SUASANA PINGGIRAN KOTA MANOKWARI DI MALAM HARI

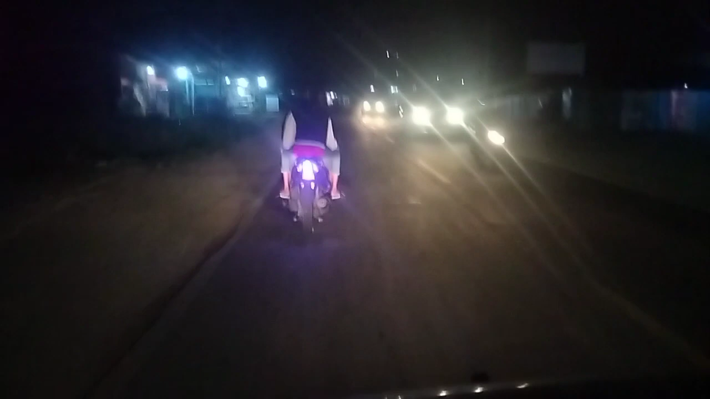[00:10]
Sampai sana kita mengaji di kayak baru kita hormati dia. Ya malam ini kita lagi happy banget ini. Menikmati udara malam di menyelusuri jalanan di pinggiran kota Manokwari. Jalan mulus. Jalan yang menjadi kebanggaan masyarakat Manokwari tentunya.
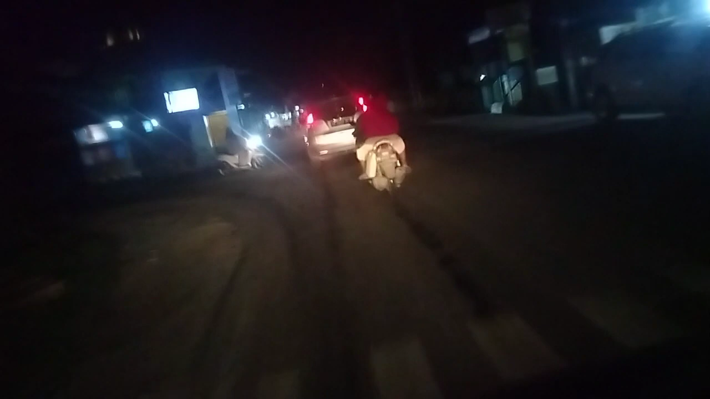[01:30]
Kamu mau kemana ini? Mau naik lewat atas, gelap-gelap begini. Ke atas. Udah mau lewat kantor gubernur ini. Mau lewat gunung sana? Iya. Bapak ikut sopir aja. Menikmati udara di postingannya juga gelap. Gubernur, kita sedang menuju ke atas ini.
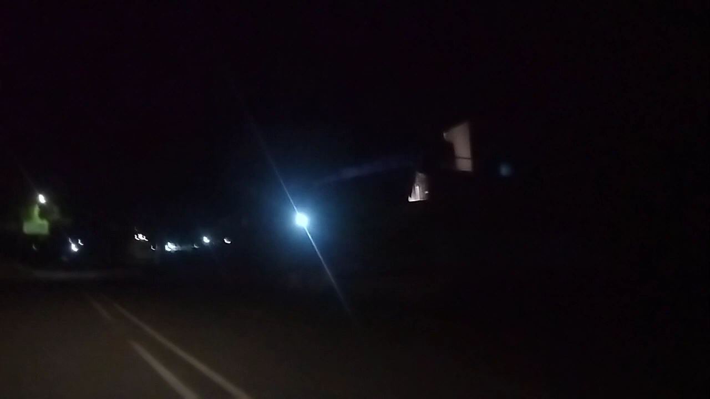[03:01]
Terlihat ya gelap ya, tetapi ya masih kelihatan remeng-remeng lah. Di depan lagi ada banyak kantor-kantor tingkat provinsi,
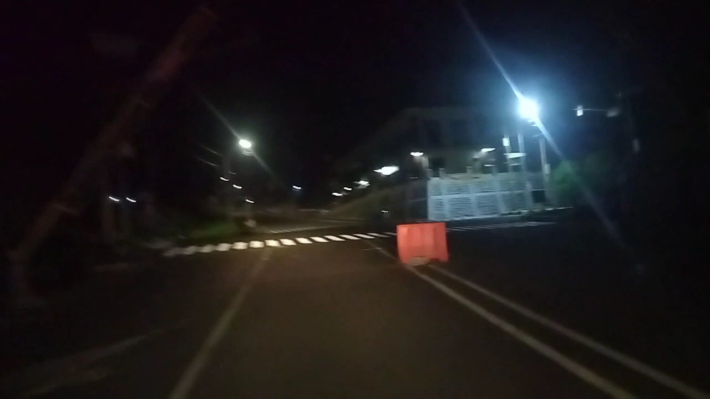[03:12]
ada Garba Wanita, ada kantor BKN, Badan Kepegawaian Nasional, ini di sebelah sini. Nah, terus ada kantor sosial, Dinas Sosial Provinsi.
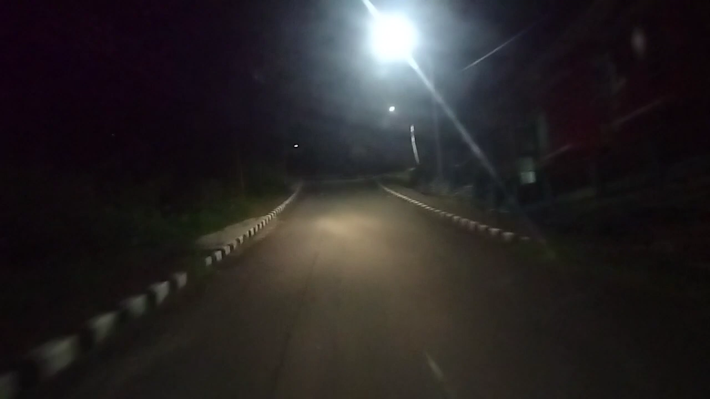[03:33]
Nah, di sebelah sana ada, di atas sana ada kantor gubernur yang terlihat tinggi.
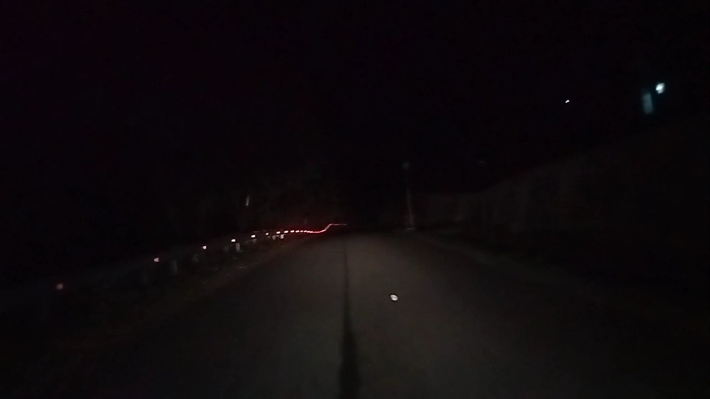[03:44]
Saya tidak tahu nih Bang Supir ini mau bawa kita ke mana. Jangan masuk hutan sana dulu kak, atau belok kanan ini? Iya belok kanan. Yang belok kanan ini. Iya. Ya, berarti bisa menikmati pemandangan yang cukup indah, tentunya. Oh, di sekitar sana, kiri saya terlihat lampu-lampu. Nah, turun di sini kak? Iya.
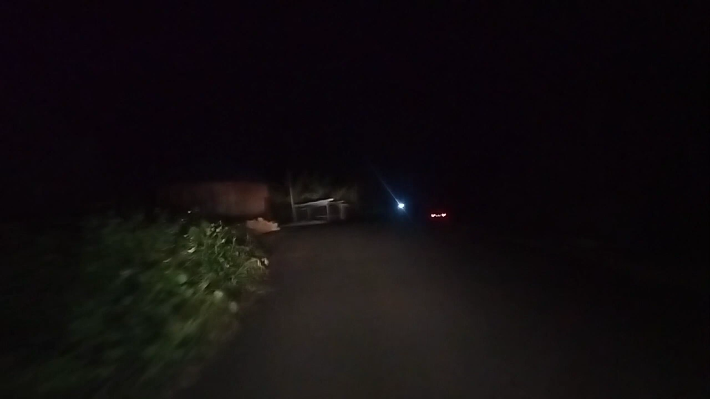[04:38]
Sayangnya di malam hari, sehingga perumahan-perumahan di sana tidak tampak, yang terlihat hanya lampu-lampu. Ini di depan saya ada mobil.
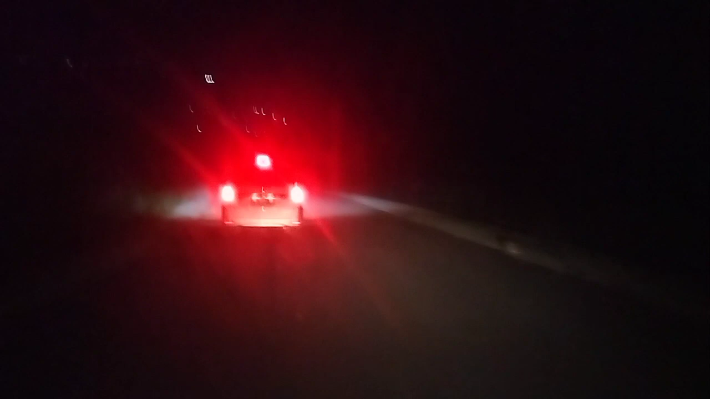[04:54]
Ya, jalannya lumayan cukup terjal. Ya itulah Manokwari yang dikelilingi. diiringi dengan gunung-gunung. Wih, mantap, Opo. Di atas kita. Keren, Opo. Ternyata bocil-bocil juga cukup rame. Ada bocil-bocil. Terlihat. Wih, bagus pemandangan.
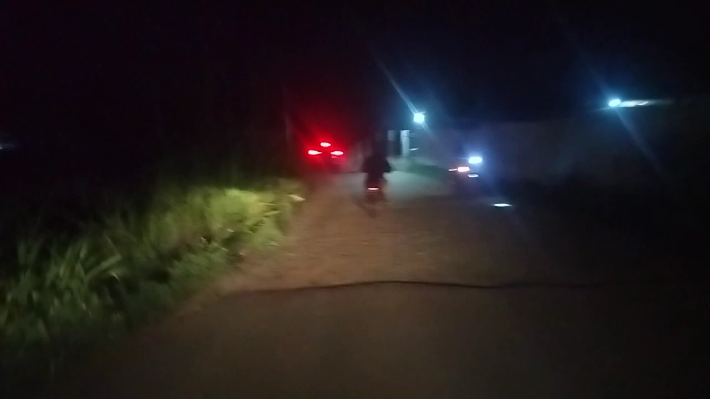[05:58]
Wah, ini jalanannya yang masih belum diaspal sedikit lagi. Ya.
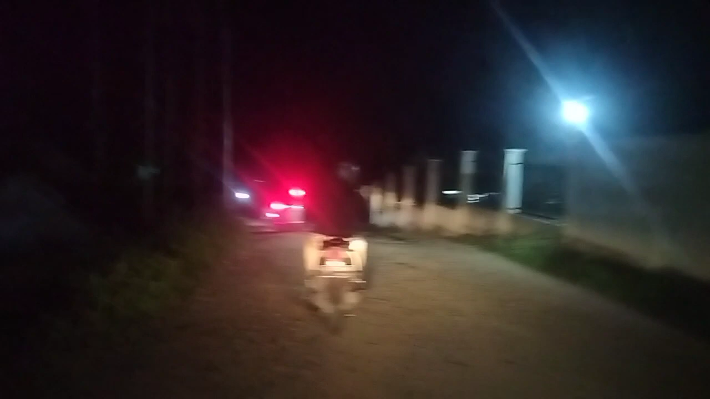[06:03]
Nah, kita sudah mutar ini dari masukkan gubernur sana sudah keliling, tetapi sayangnya di sekitar sini terlihat jalanannya yang masih jelek ini.
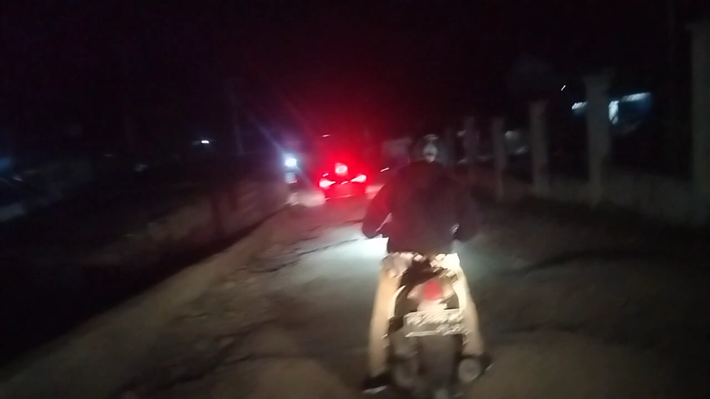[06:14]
Nah, ini pemerintah provinsi harus bisa memperhatikan jalanan ini nih, karena ya ini sangat sangat penting sekali nih. Ya, di kanti atas kantor gubernur, sementara jalanan di sini jelek begini.
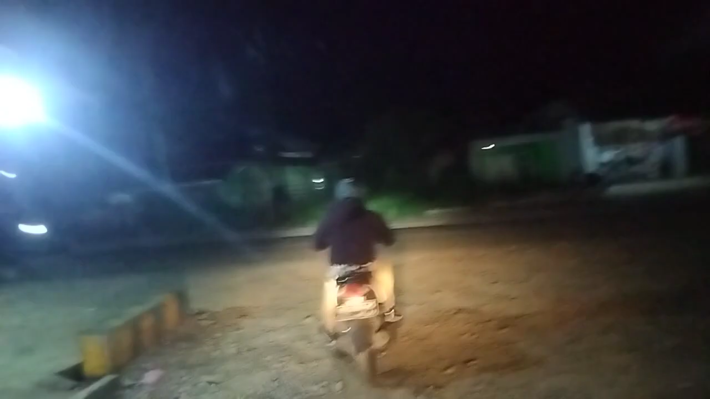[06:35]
Pemda bisa eksekusi nih untuk mengambil langkah-langkah. Mudah-mudahan video ini bisa didengar oleh pihak terkait yang mengambil kebijakan. Nah, ini jalan utama di pinggir pantai. Kita sudah memasuki Sowi. Ini parkir di luar saja toh?
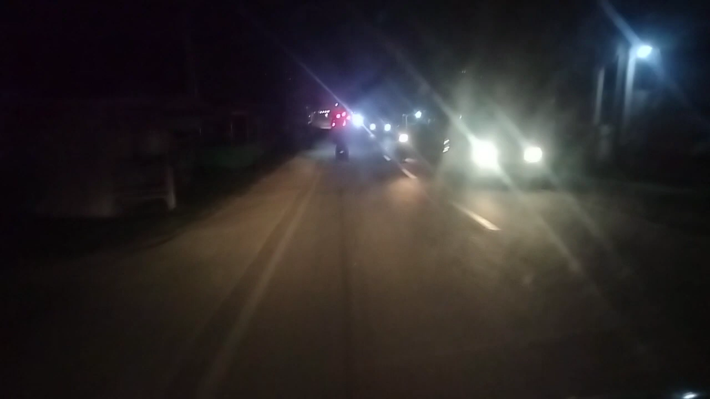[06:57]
Di luar saja. Marampa ini, kita hampir mendekati Marampa. Lebih enak jalan. Iya. Perjalanan ke Marampa ya, terlihat hanya
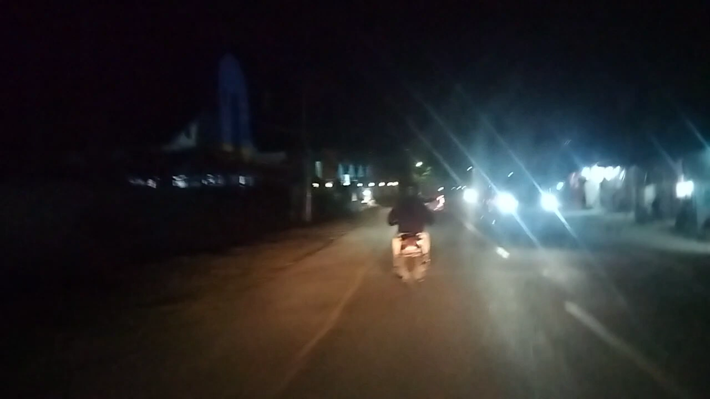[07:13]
lampu-lampu yang ada di sekitar pinggir jalan, sementara bangunan-bangunan ya terlihat tetapi remang-remang. Nah, begitu juga kios-kios yang ada di sebelahnya. Padahal banyak rumah-rumah, banyak pertokoan, tetapi sore begini sudah terlihat tutup. Ya, itulah Manokwari.
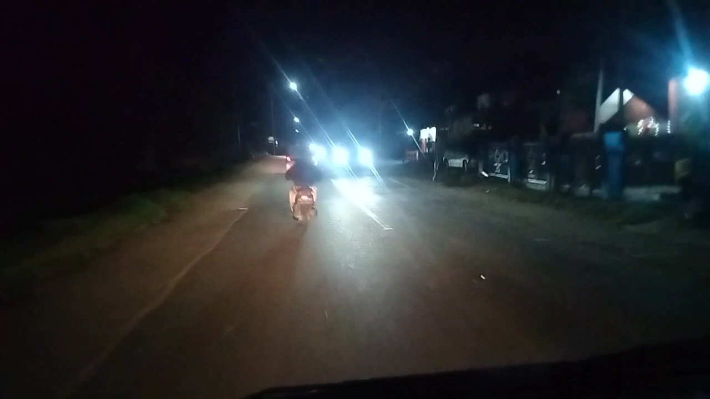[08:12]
Sudah melewati Marampa ya. Sebentar lagi kita akan memasuki jalan baru. Nah, ini sekolah tinggi ya. Sekolah tinggi Erickson milik sekolah
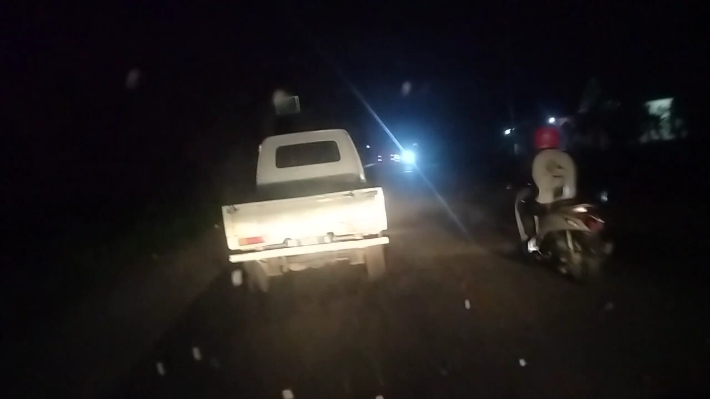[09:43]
keamanan dari bandara itu sendiri sangat memerlukan. Hampir mendekati jalan baru, cuaca cukup mulai rintik-rintik ya.
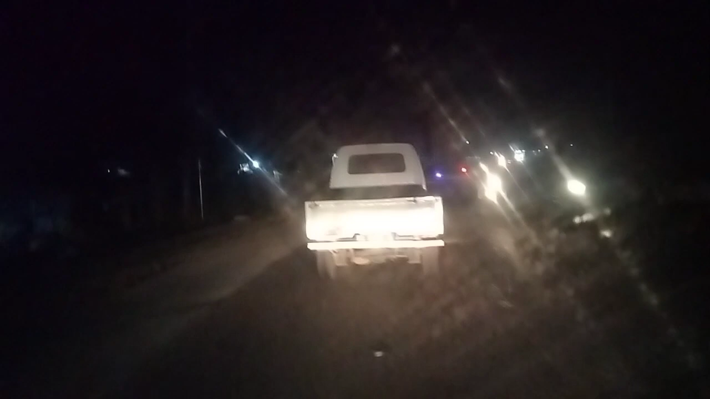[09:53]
Sepertinya akan turun hujan, mudah-mudahan tidak terlalu deras supaya bisa menikmati pemandangan yang ada.
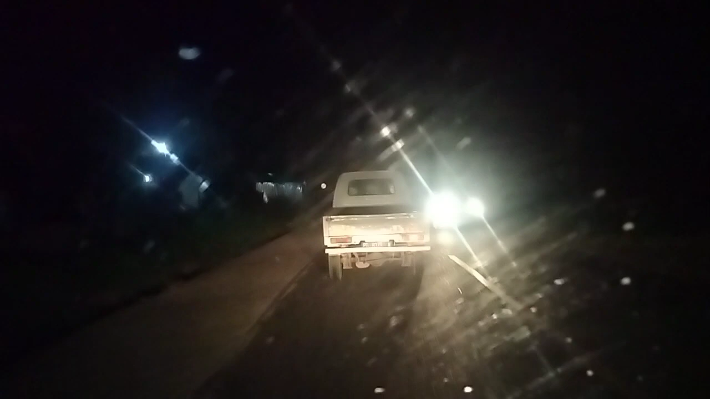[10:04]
Ya, hujan sudah mulai terasa ya, tentunya bukan bagi pengemudi yang menggunakan mobil ya, bagi motor,
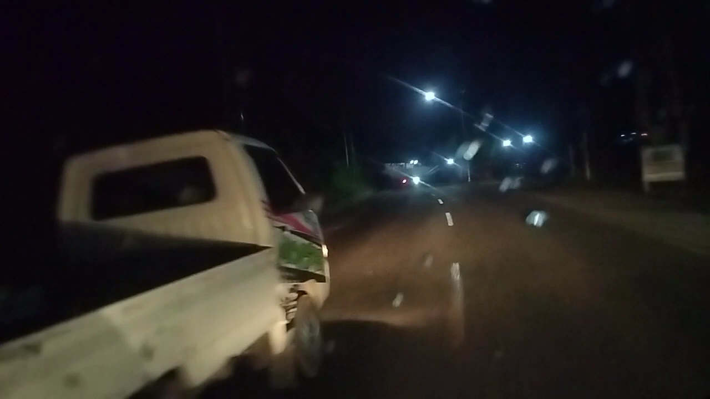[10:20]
bagi yang berkendaraan dengan mobil ya aman-aman saja ya, paling terlihat di dari kaca mobil ya tetesan-tetesan air hujan ya yang mulai membasahi. Iya, hujan. Tetesan air hujan nah sudah mulai agak deras ini ya, agak deras. Terlihat lampu kaca mobil juga
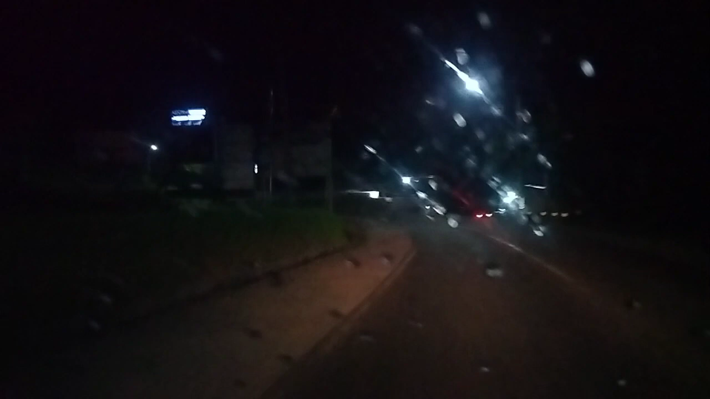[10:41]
sudah terlihat tetesan air hujan walaupun belum terlalu deras.
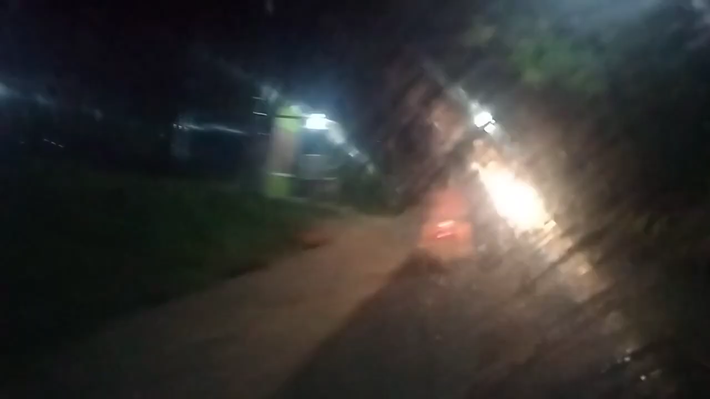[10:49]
Tetapi bagi pengendara yang menggunakan motor ya cukup lumayan kedinginan.
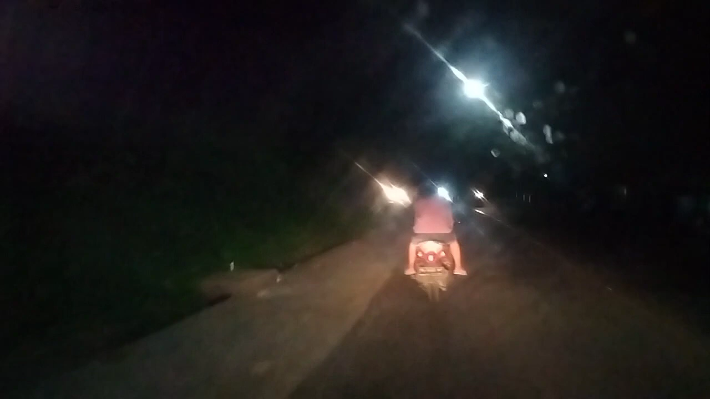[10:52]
Terlihat di layar kaca di sana ada ibu-ibu atau cewek yang sedang mengendarai motor. Itu sudah terasa kedinginan. Itu artinya bahwa ya cukup lumayan lah ketika kita mengendarai sepeda motor.
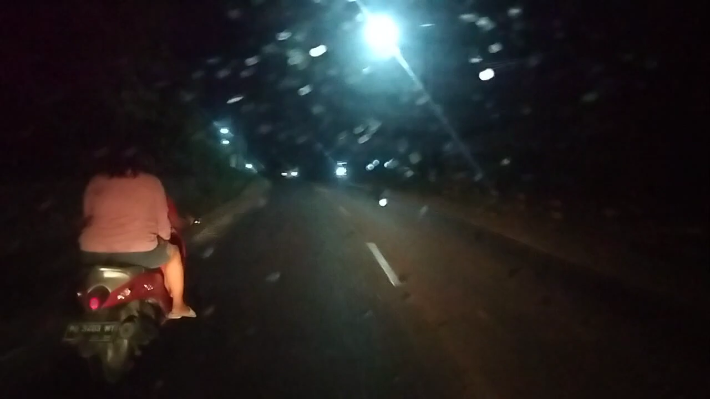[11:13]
Nah ini sudah masuk di jalan baru. Ya walaupun terasa goyang-goyang, tetapi inilah jalan baru. Nah, ya. Ya sudah mendekati lalapan. Mendekati lalapan. Aduh, lubang plastik.